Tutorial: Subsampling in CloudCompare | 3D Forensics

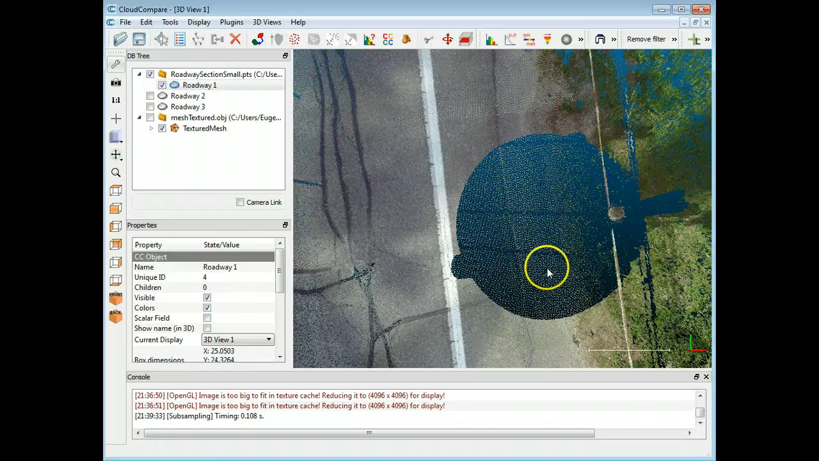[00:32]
So what I have on screen right now is just a small section of roadway. And just like any scanner, you can see here I've got the scanner's position. And I've got some points where it couldn't shoot already. And this is from another scan.
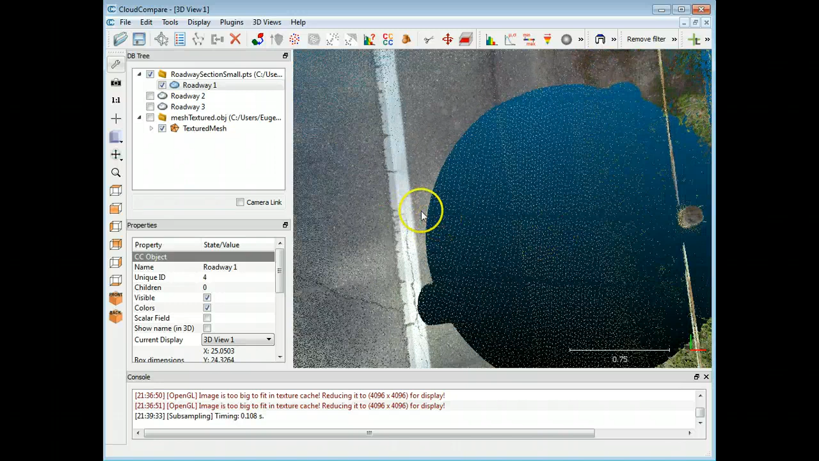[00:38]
And so you can see there's a big difference between the scan points of distance between one another.
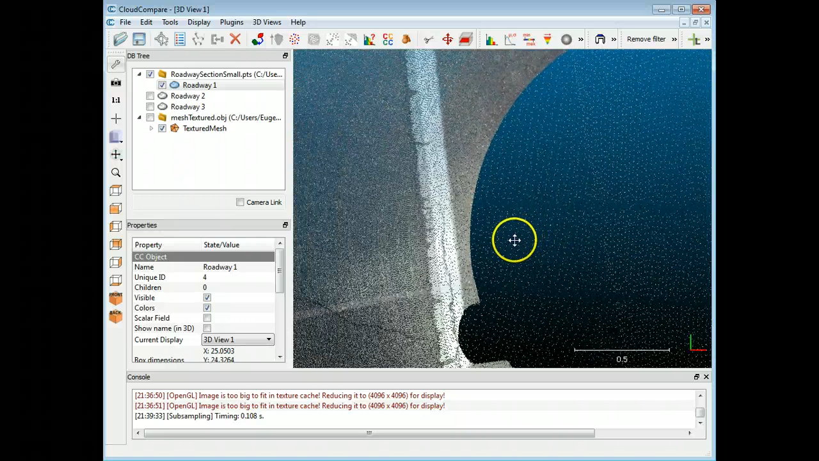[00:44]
So very, very close to the scan, you can see you get a very dense set of points. And obviously the set that's in the circle here is from another scanner position further away.
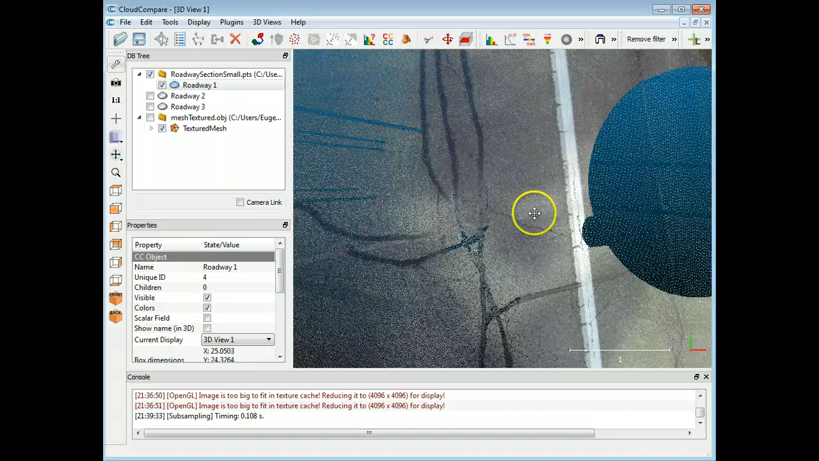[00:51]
But as I move further away and zoom in to about the same level, the points are a little bit less dense. So one of the nice features and one of the nice things that you can do with Cloud
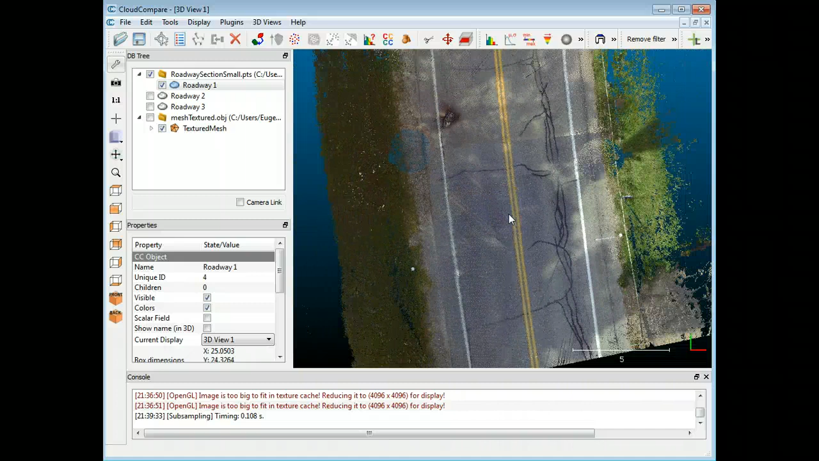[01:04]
Compare is subsample based on a few different ways. And I'll show you two of the ways that I typically use. And what you need to do is just ensure that your point cloud is selected. So I'm going to choose Roadway 1, which is this one here. And I'm going to click this icon right here, subsample point cloud. So there's three options, random, space, and octree. I've never used octree, but random and space I have. So the first one, and I think which is probably the best feature, is space.
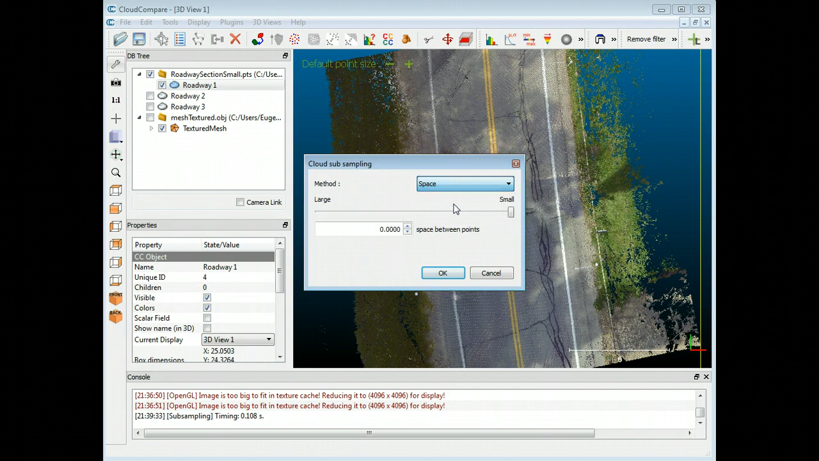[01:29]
So you can specify the level or the distance between points that you want to achieve, which is great. Because if you have a roadway and you don't need to see all the little cracks and all the little details, then you can do something there and maybe increase, instead of having every couple of millimeters,
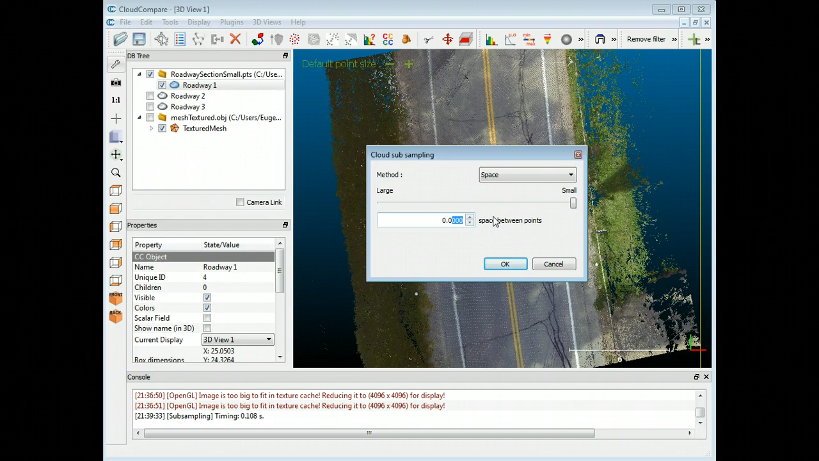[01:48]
whatever it might be, go to a centimeter. So that's what I'm going to do here. I'm just going to have a one centimeter spacing and hit OK. And I'll show you the difference here in a second. This might take a little while.
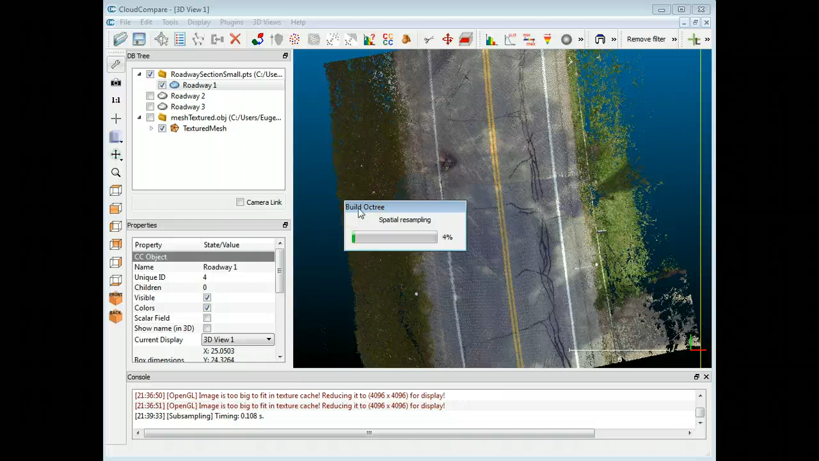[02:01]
So I'll talk about the second thing, which is the random sampling. And it really works on the same principle, except that you choose the number of points that you want. And in that respect, sometimes it's hit and miss because you don't know exactly if you're thinning out the point too much, but at least you can try it once or twice or three times. So it looks like it's done and you see it's created one here that says road one subsampled. So I'm going to click off my main one and now I'm going to go in and look at my one centimeter spacing.
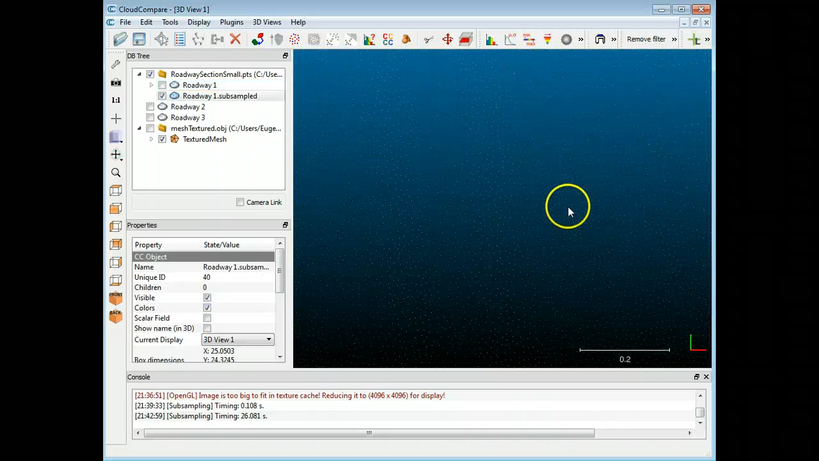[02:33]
So when I go closer to the scan position and or further away, you can see it's a little bit more even.
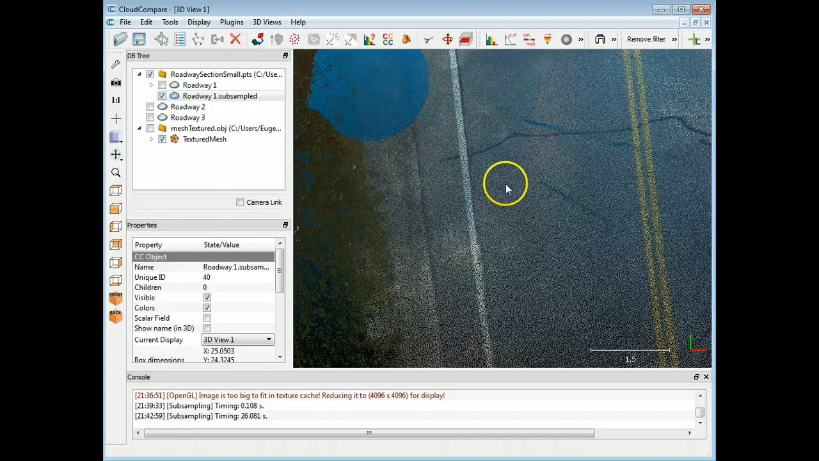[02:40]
You don't get as much variation. So that's really nice because it can also lighten your point cloud. So if you have a very, very heavy point cloud and you don't need the density that's close to the scanner,